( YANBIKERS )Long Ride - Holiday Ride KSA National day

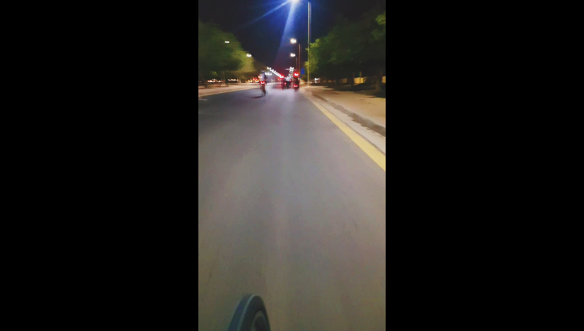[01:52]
kasama na natin ang ating mga tropa. hao na tayo. Marnink tau. Ho! Geon! Wooh!